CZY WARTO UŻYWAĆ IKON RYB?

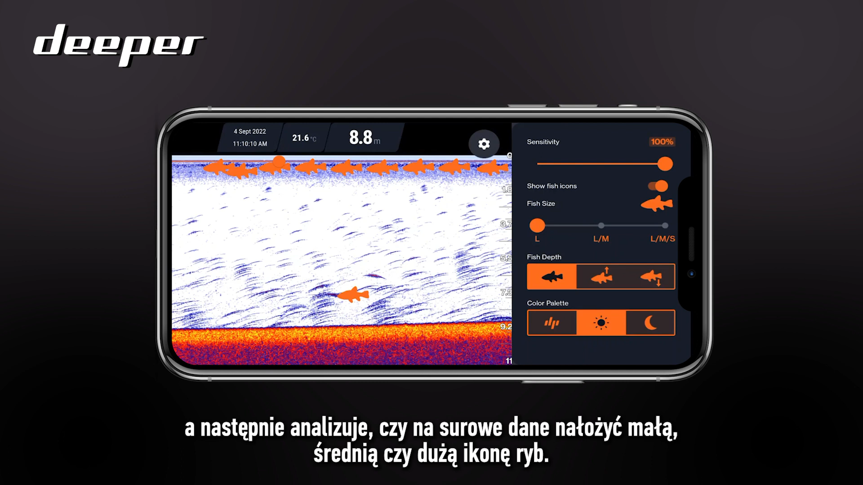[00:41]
On screen: depth 8.8 m, water 21.6°C
be sent back and the algorithm will work out whether to put a small a medium or a large
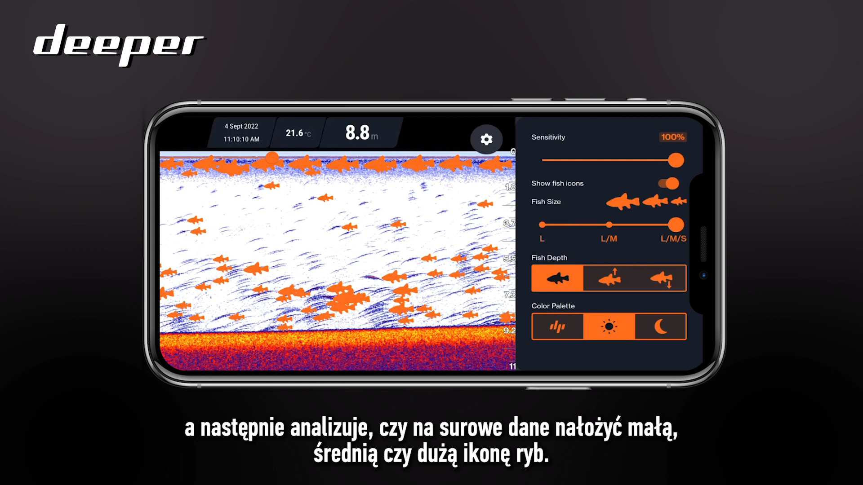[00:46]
On screen: depth 8.8 m, water 21.6°C
icon over the top of that raw data so the fish icon and the working algorithm does allow for misinterpretation so we thoroughly recommend that you
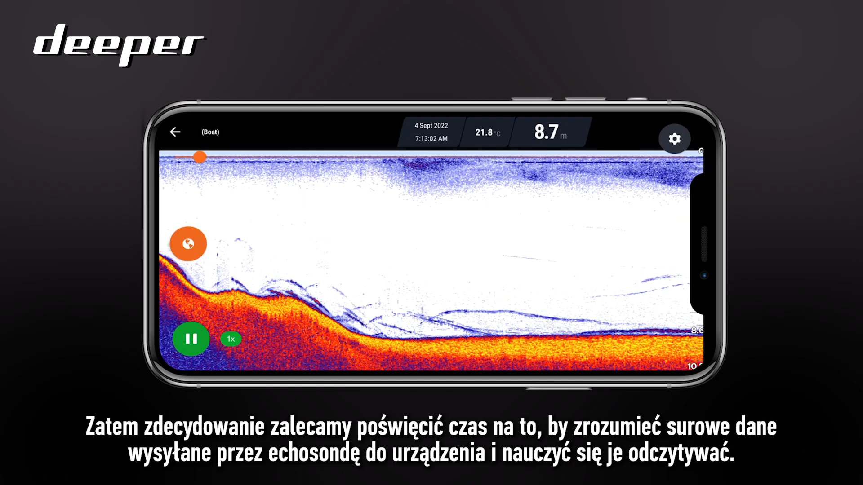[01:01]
On screen: depth 8.7 m, water 21.8°C
take the time to understand and learn the raw data that your sonar is sending back to your device it will also be extremely beneficial in the long run so